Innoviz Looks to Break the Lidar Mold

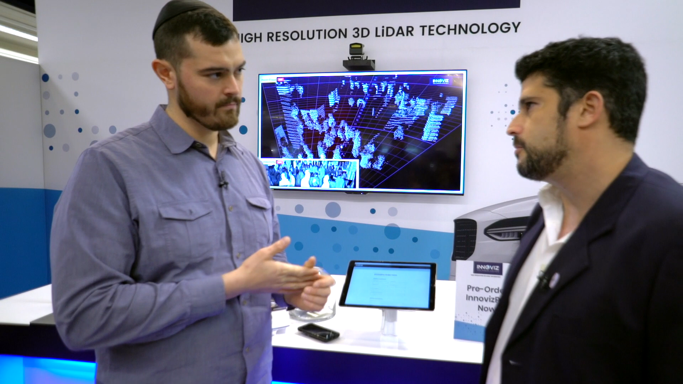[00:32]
been in contact with for many months now so they can demonstrate what we're going to ship there and this is going to happen very soon. So we're showing here our first solid-state LiDAR.
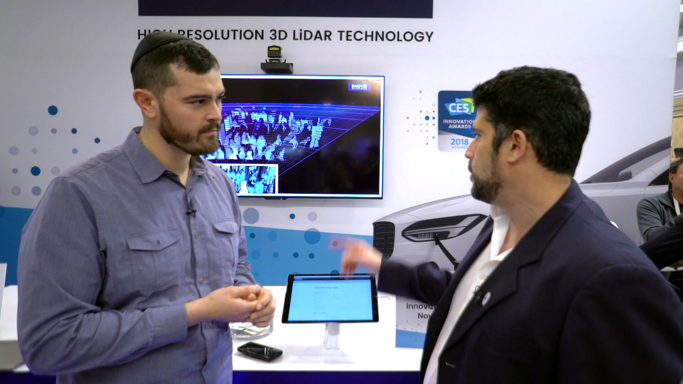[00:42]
What you see here is that the point cloud coming out from the LiDAR. You see the range information, intensity. We show here also some of the capabilities that we have on the software. So those screen around you,
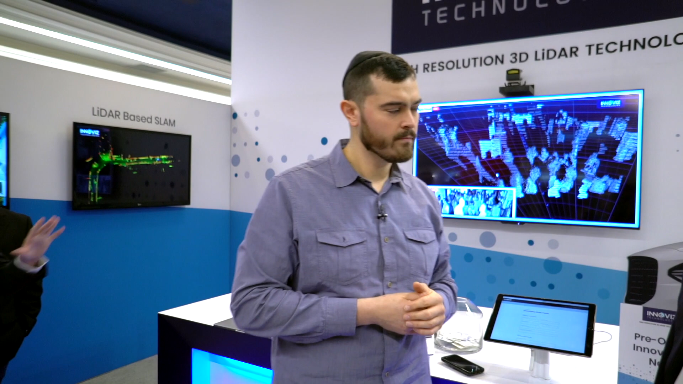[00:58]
you will see the computer vision that we do that in order to see object detection, disification of cars and people.
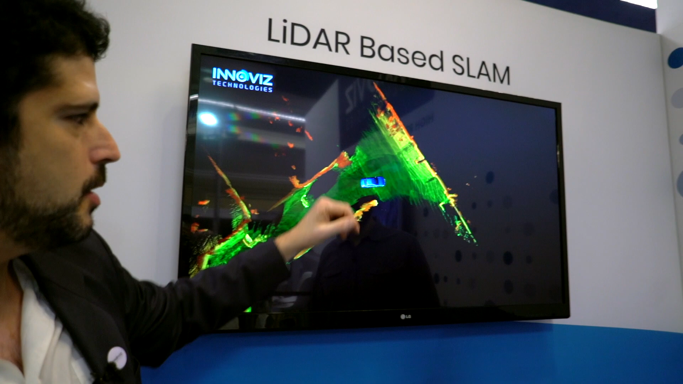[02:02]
And you see that while we drive with the car with the LiDAR on top, we just record all the data and 3D information and create in real time that those high definition models.
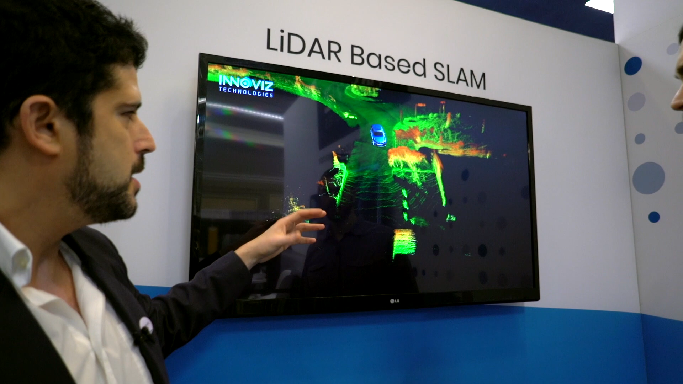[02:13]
So basically this is going to be used for the car to actually learn how the location looks like before and down there. Right, right.
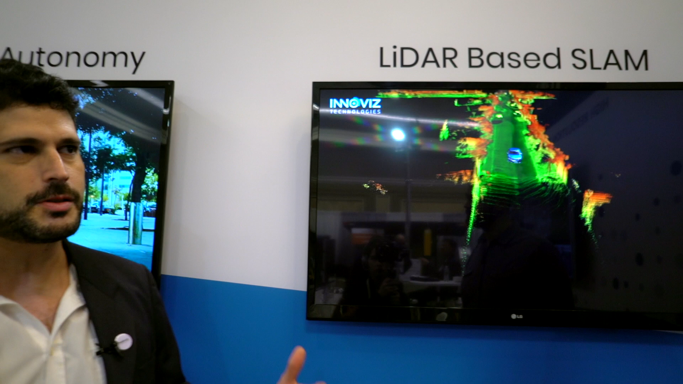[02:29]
Right. You will have repeatedly built maps all the time.
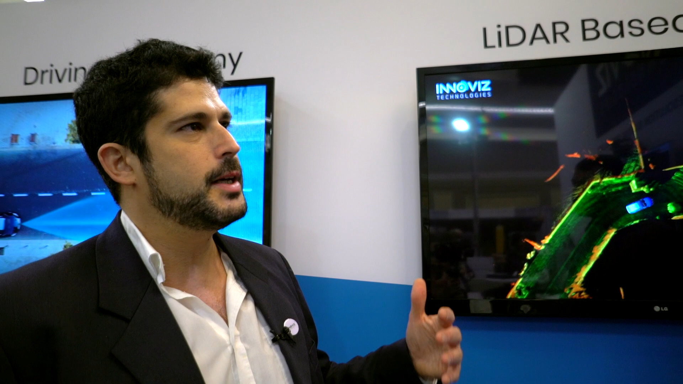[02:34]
Right. Very cool. Awesome. This is data coming out from our LiDAR. So you see the trucks, you see the people.
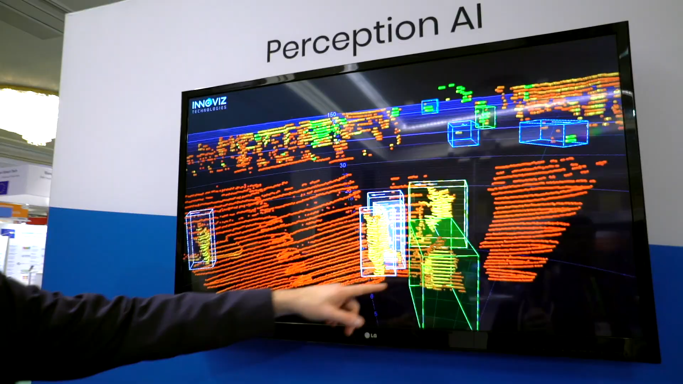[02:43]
Here you will see the motorcycle coming out.
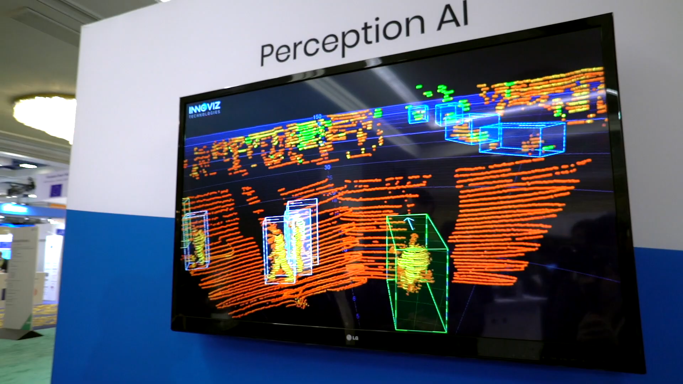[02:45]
So we use computer vision algorithms in order to not only to provide like very raw data,
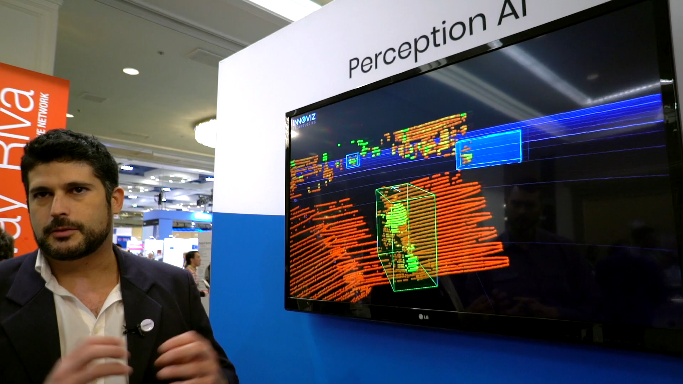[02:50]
like very rich, but also to classify.
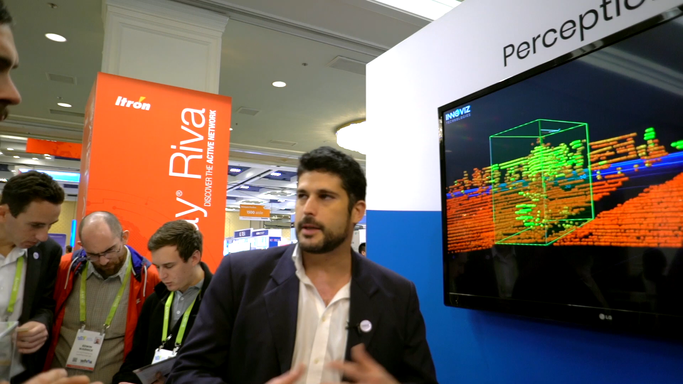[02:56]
Say this is a person, this is a bike in order for the car to drive more effectively. Is there a component of this on the
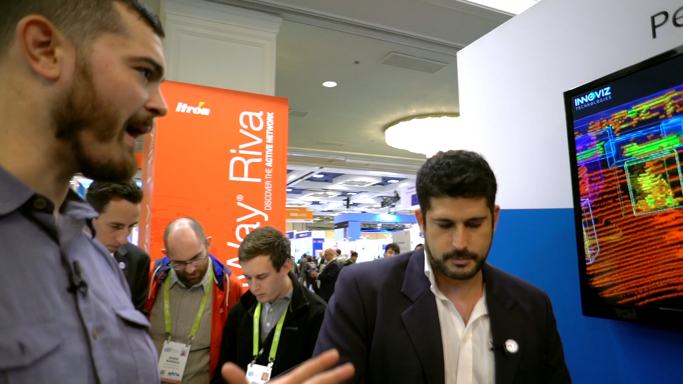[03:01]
back end where you're kind of storing this and and you know the there's like a machine learning component where it's you're building on the information? This is what we do offline. Yeah. We take recordings of a lot of data.
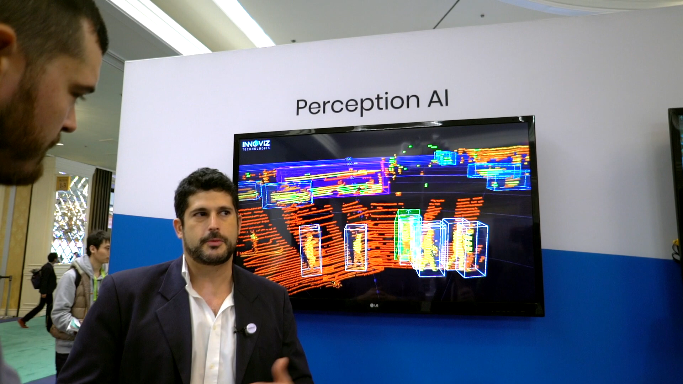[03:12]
Right. And we annotate it and you know we do the machine learning process. But at the end of the day it's like those neural networks are going to run live embedded in the system in order to provide that decision making.